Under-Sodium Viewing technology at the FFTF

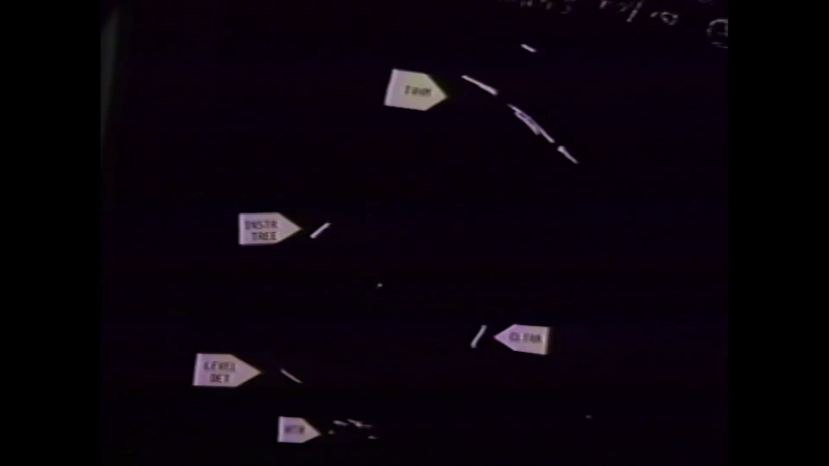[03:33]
This display is a result of recording reflections from in-vessel components.
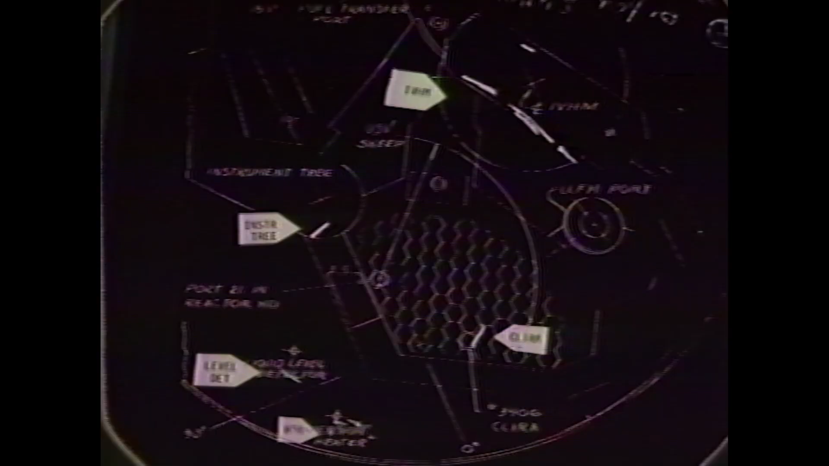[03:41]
Accurate location of any reflection can be determined from range and azimuth indicators on the instrument panel.